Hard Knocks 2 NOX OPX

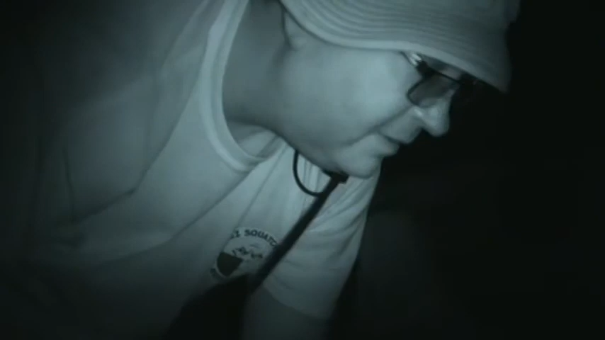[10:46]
Right here. You see it, huh? Yeah, that's where it hit.
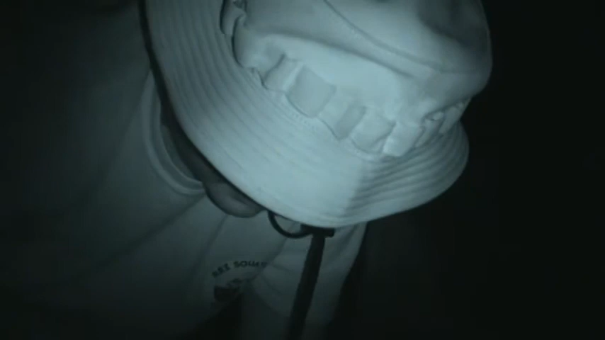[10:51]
Oh, you think it was thrown? It's kind of in, it looks like it was thrown because it's in kind of a different spot. Yeah.
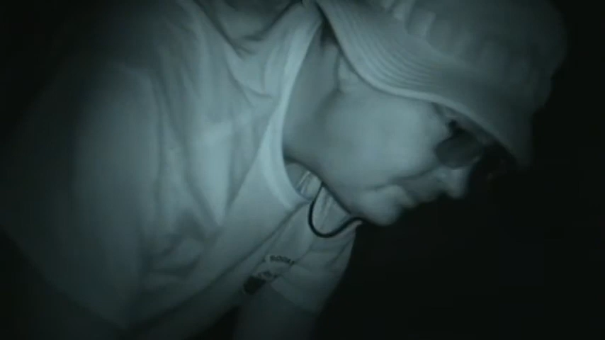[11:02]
It's like right here. And you can see where it might have hit up here.
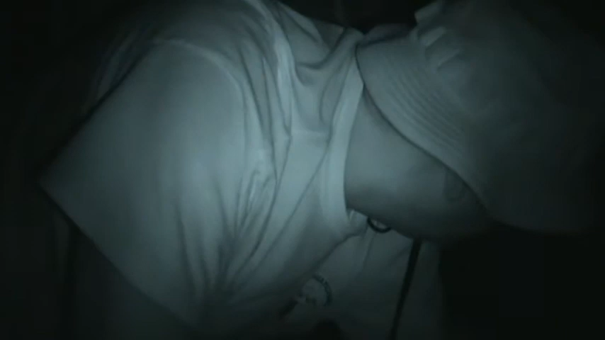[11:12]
Some gifting to put out for them for morning food. What's that? Mosquitoes getting in? Yeah, I should shut this thing.